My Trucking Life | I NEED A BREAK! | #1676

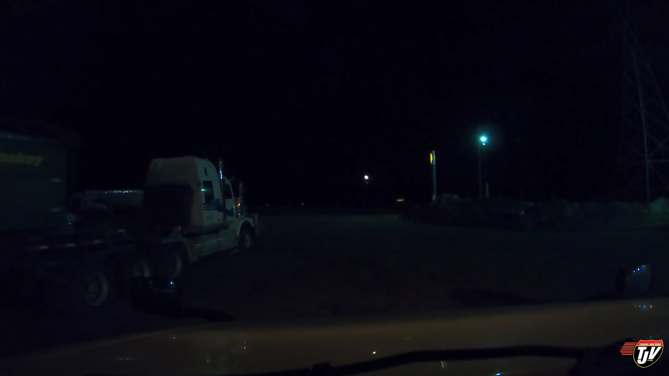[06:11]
Everybody else is just going to sleep. And I'm going to work. Well, it's been an interesting day so far.
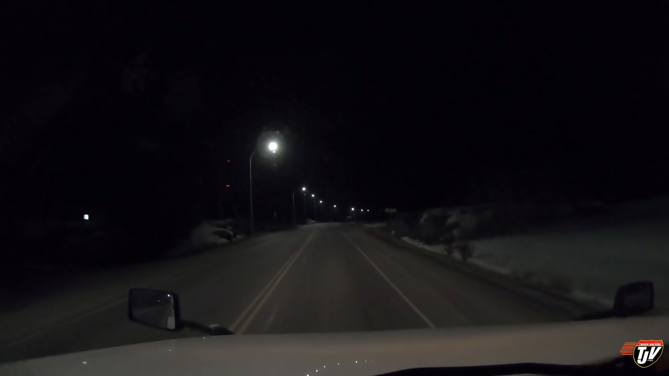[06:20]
Night, whatever you want to call it. Feels so strange starting my work day at midnight. The time is now just before 5 a.m. So we've been going five hours already. It actually seems like... Ouch, you got your brakes on, buddy. That hurts. Feels like the day is going by a lot faster than it actually is. I used to work nights before when I worked locally for a while.